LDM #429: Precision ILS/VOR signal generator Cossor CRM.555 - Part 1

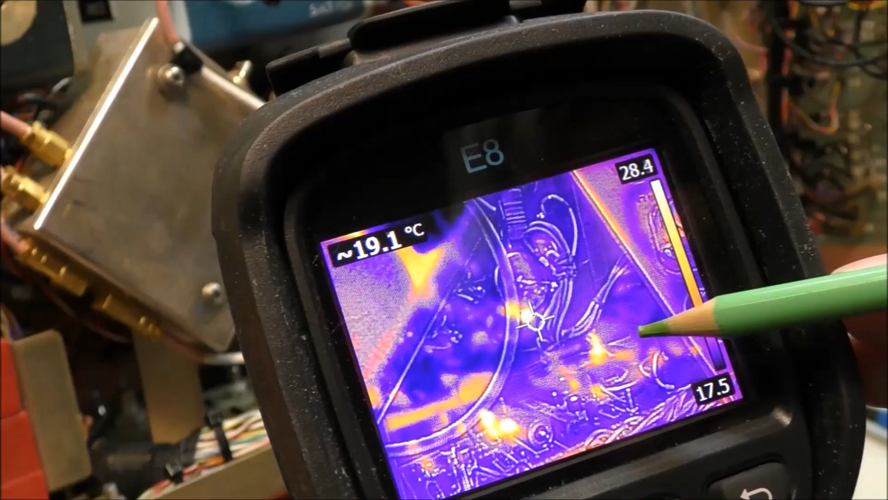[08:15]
On screen: spot 19.1°C
Ok, donc nous pouvons voir que le diode est ici.
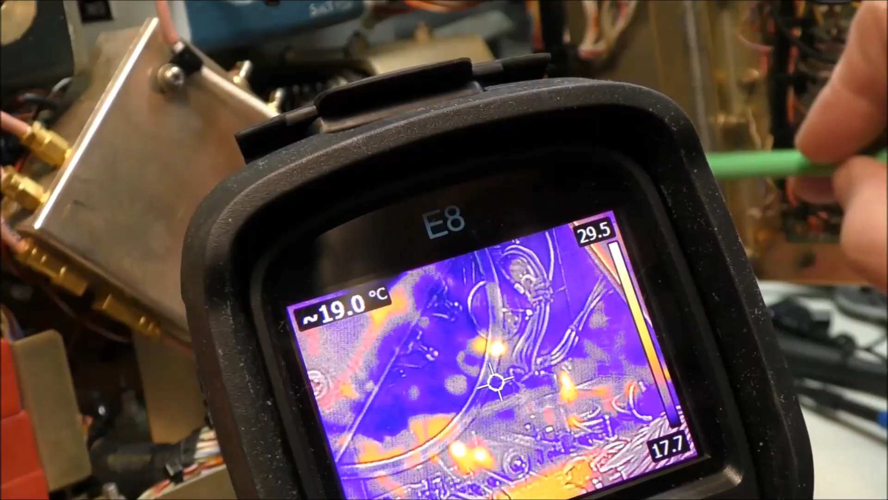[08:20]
On screen: spot 19.0°C
Ok, c'est celui-ci. C'est celui-ci ici.
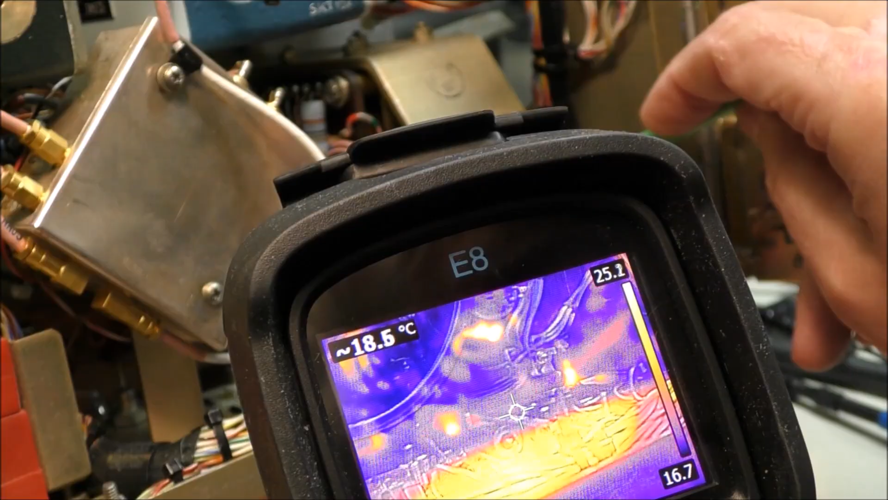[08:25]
Vous pouvez voir mon crayon. C'est celui-ci.
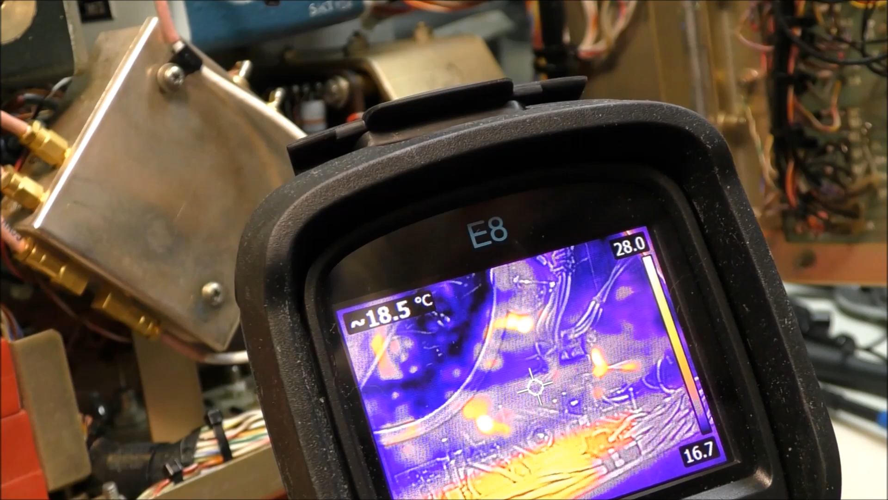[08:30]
On screen: spot 18.5°C
J'ai limité le power supply current à environ 800 milliamps.